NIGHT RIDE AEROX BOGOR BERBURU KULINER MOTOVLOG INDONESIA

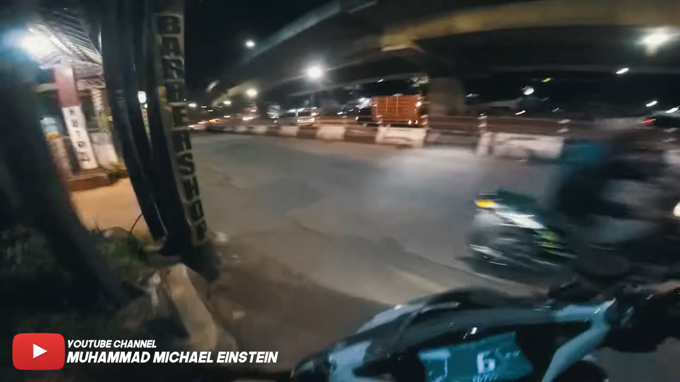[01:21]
Iya lupa gua. Ya, ini kita udah masuk jalan raya, boy.
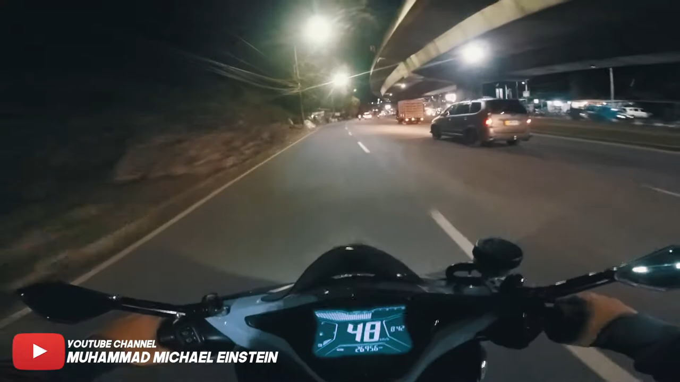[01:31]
Di jalan raya Talang itu. Ini gua pakai helm cross seperti biasa. Debu-debu pada ke muka gua semua anjir. Anjir, debunya gila. Aw, gelo ini.